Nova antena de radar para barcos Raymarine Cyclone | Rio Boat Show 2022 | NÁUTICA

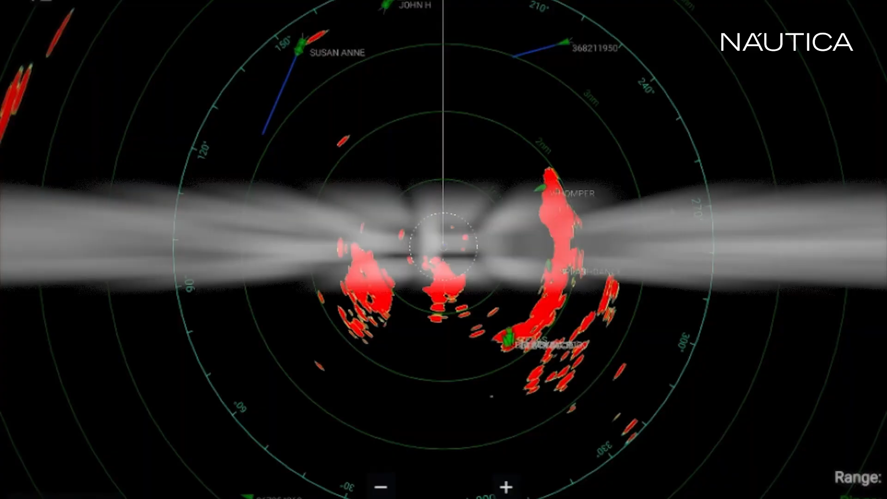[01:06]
Ele é um radar de estado sólido, ou seja,
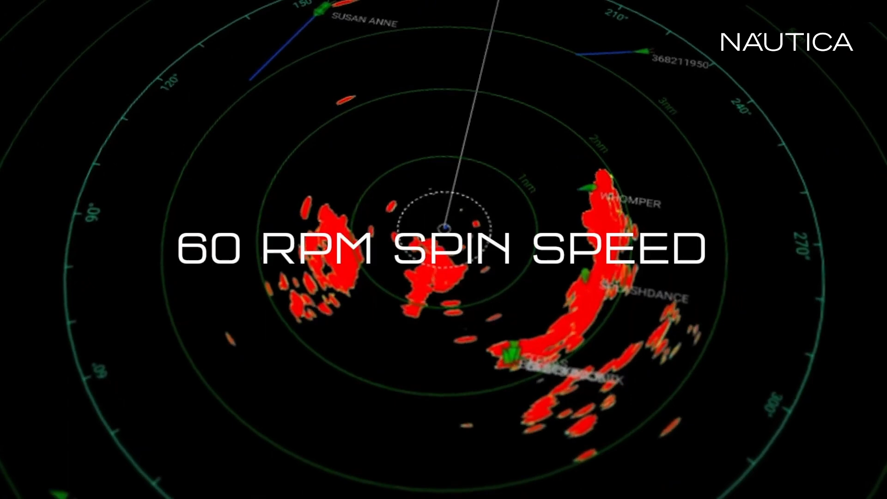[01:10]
ele não existe mais aquela magnetron, ou seja, uma onda de micro-ondas que a gente chamava, ele é todo de estado sólido.
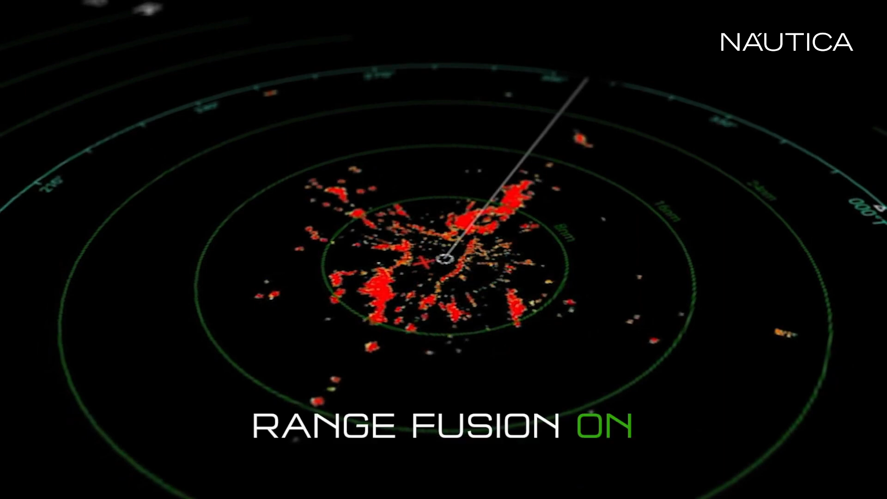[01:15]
O que significa o estado sólido?
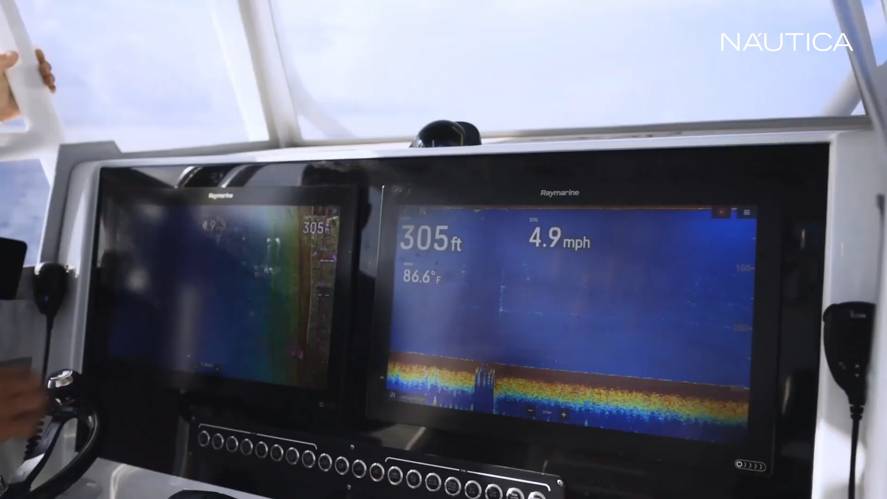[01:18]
On screen: depth 305 ft, water 86.6°F, speed 4.9 mph
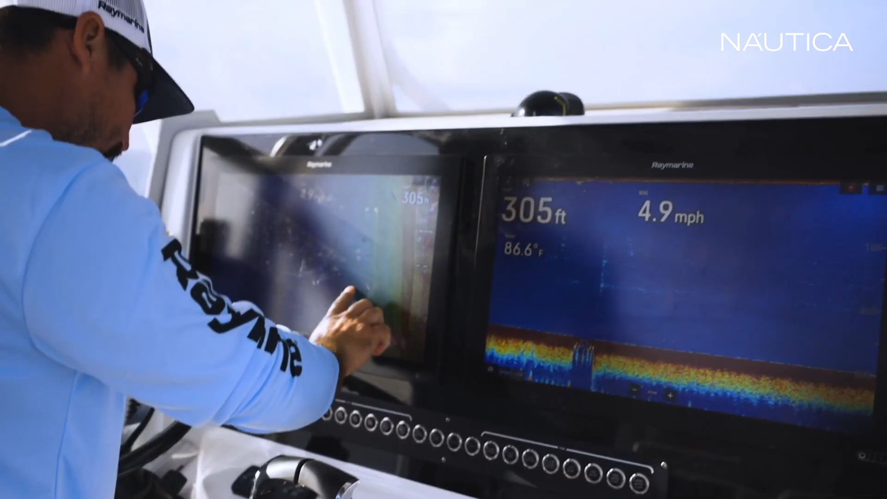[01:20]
On screen: depth 305 ft, water 86.6°F, speed 4.9 mph
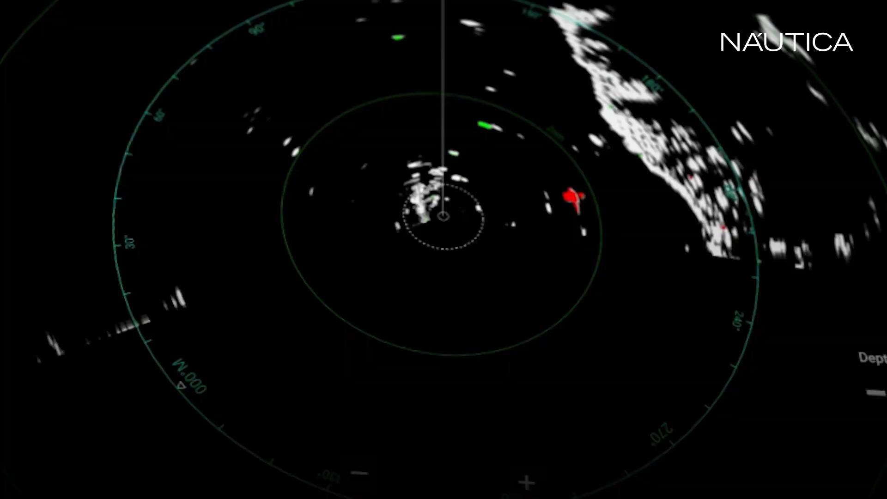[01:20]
Você tem muito mais definição do alvo, ou seja, a longas distâncias e curtas distâncias,
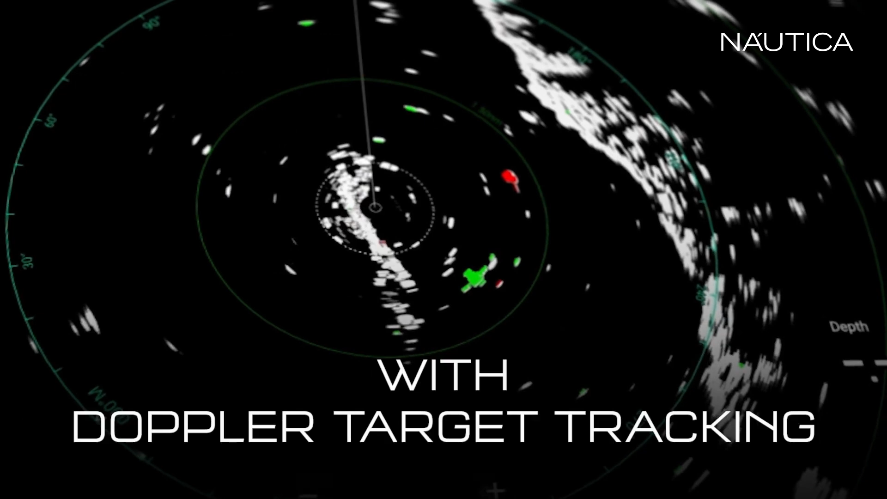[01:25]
ele consegue separar pequenas ilhas, pequenos alvos e te dá muito mais detalhe, ou seja, muito mais segurança ao usuário.
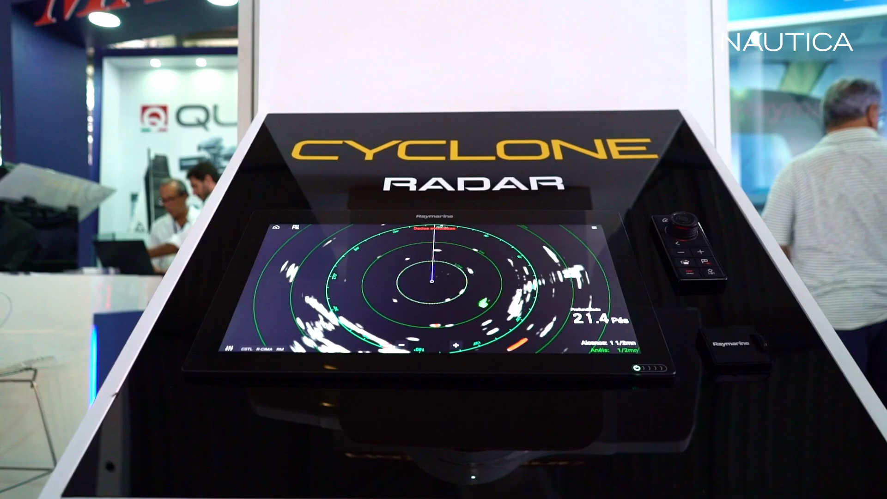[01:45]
Ele transforma todos os alvos fixos em cinza e os alvos em movimento, eles vão colocar em verde e vermelho.
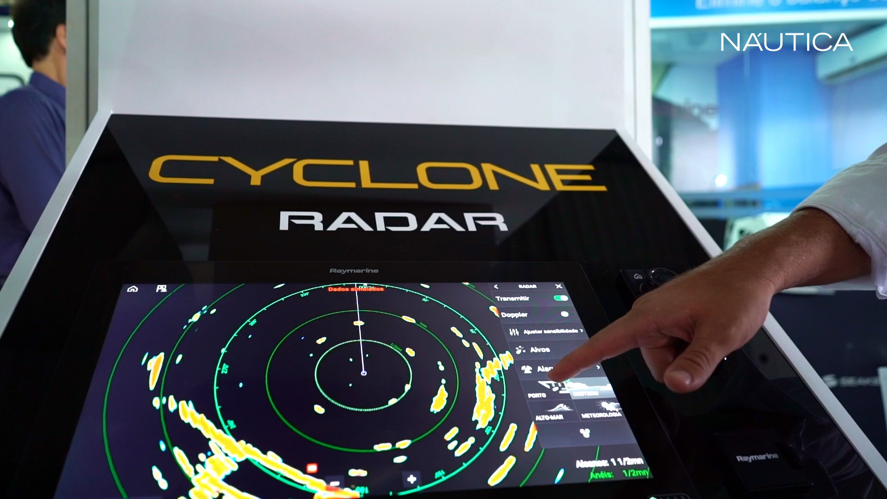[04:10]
você já consegue ter uma visão de alta definição de boias,
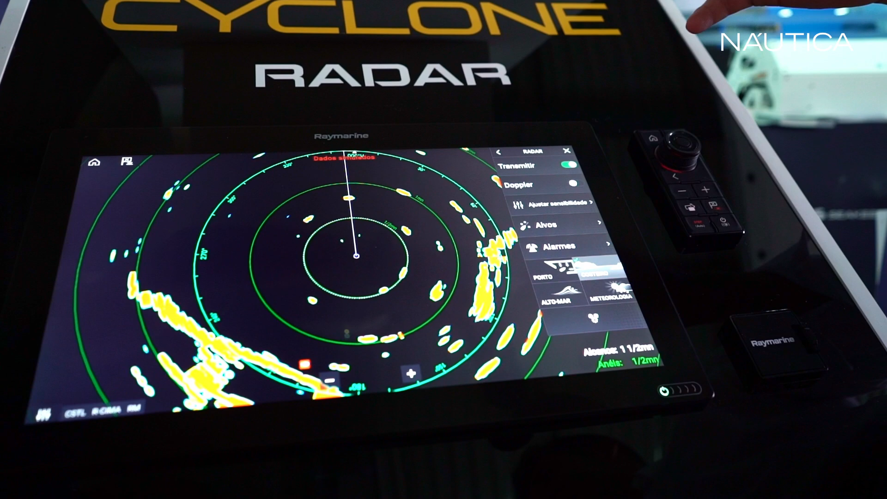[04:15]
entrada de canal, então, todas essas informações, você facilmente não tem mais aquela necessidade de regular o radar,
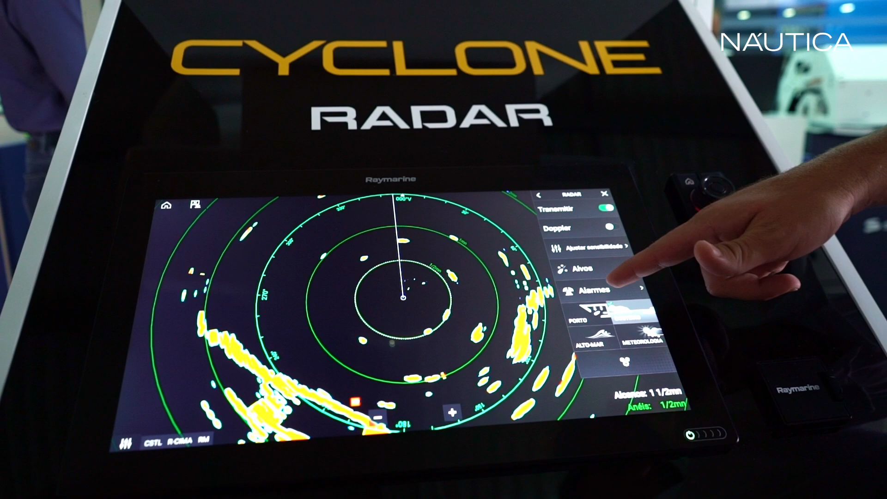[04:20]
o ganho do radar.
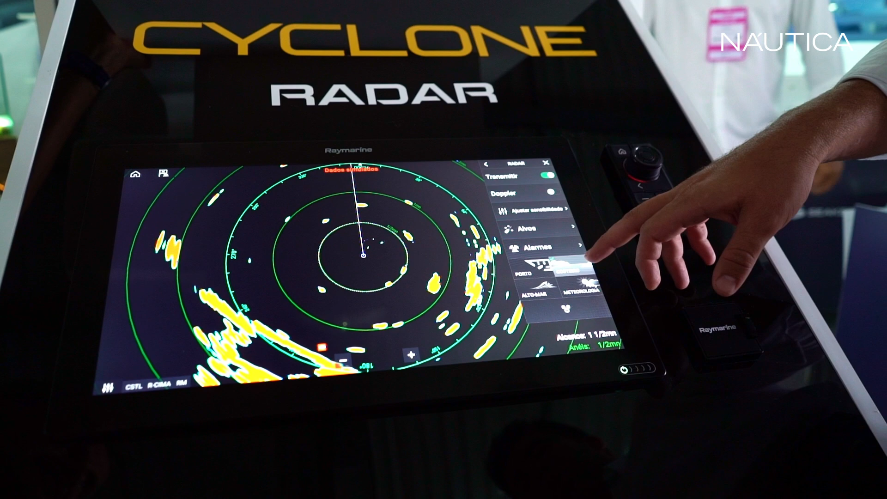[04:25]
Você tem o modo costeiro, alto-mar, meteorologia.
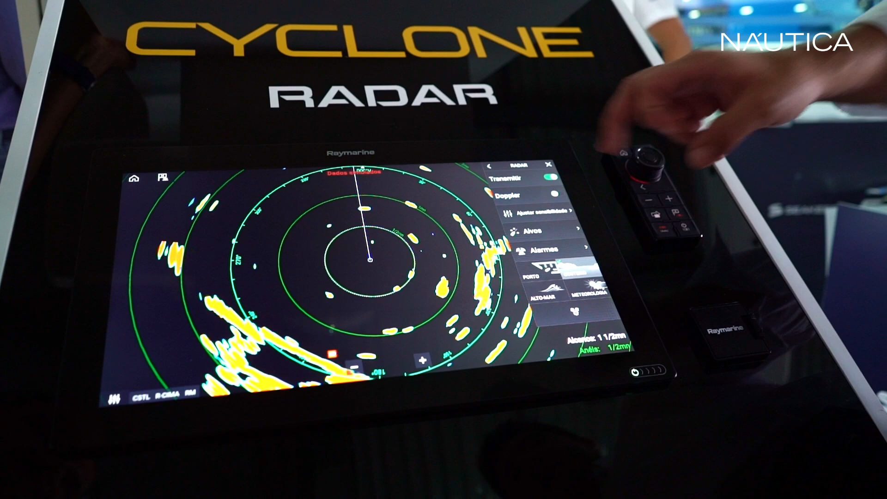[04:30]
E temos aqui a questão do radar dupler, que nós estávamos conversando há pouco, ou seja,
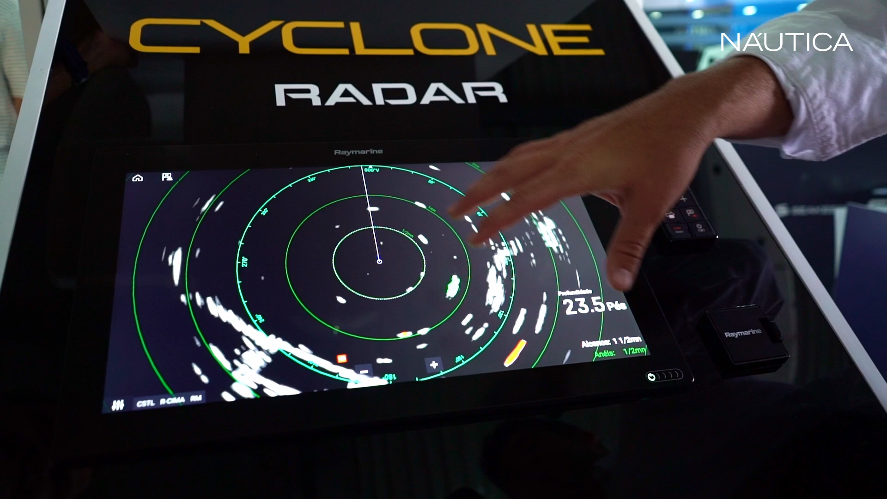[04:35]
os alvos fixos se transformam em branco, cinza, aqui na imagem. Alvo verde, ele está no mesmo rumo que o seu.
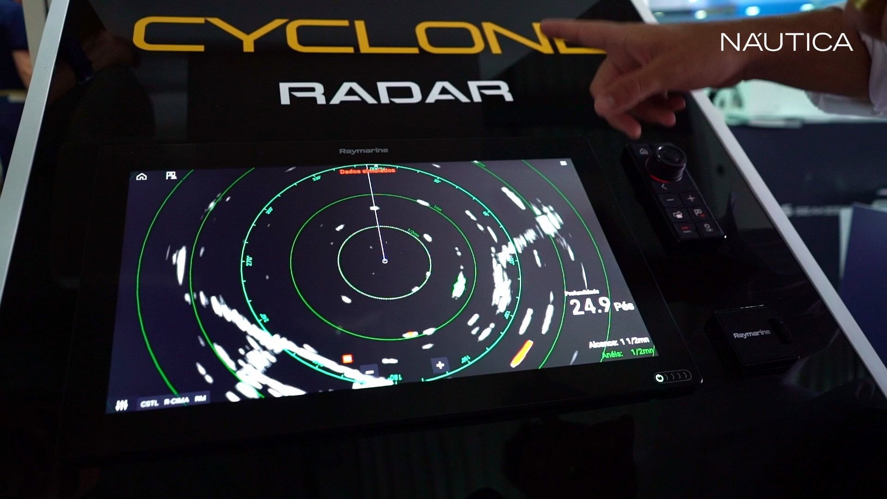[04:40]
E nós temos alvo vermelho, ou seja, um alvo que está em direção ao seu barco. Então, para regiões que você tem uma grande movimentação de barco,
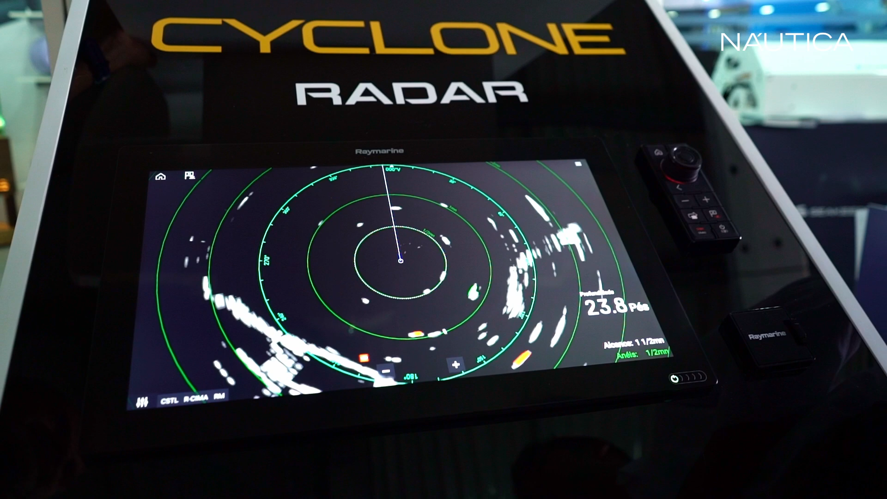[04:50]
isso vai auxiliar muito o usuário, a segurança e o conforto de todos a bordo. Então, é muito legal.
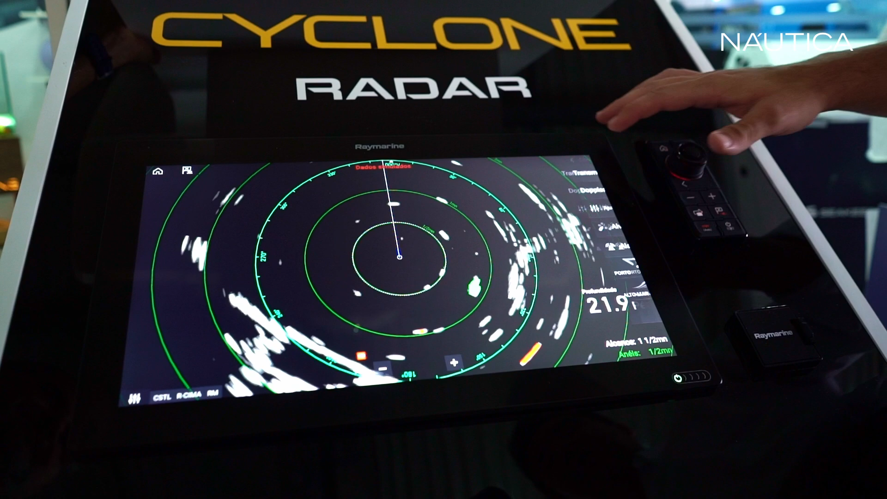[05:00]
É um radar que já vem com essas definições totalmente prontas, super simples de usar.
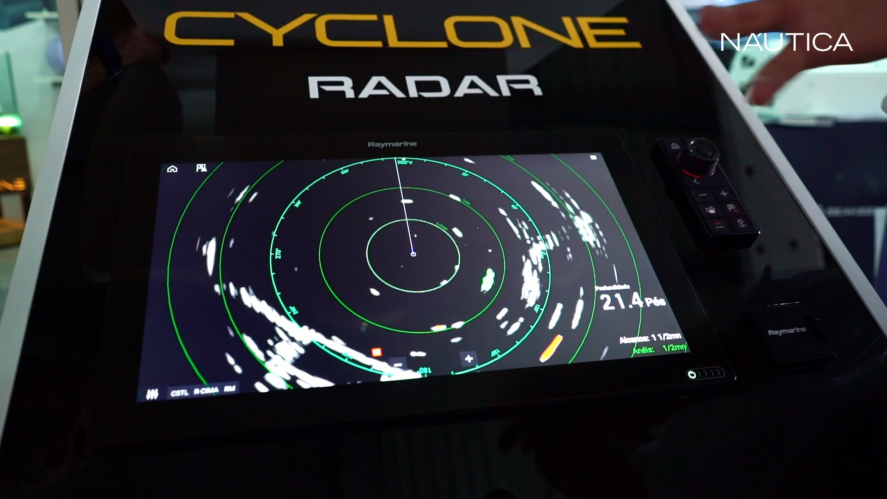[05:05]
Então, isso é um dos features, um dos grandes lançamentos integrados ao sistema do radar ciclônico.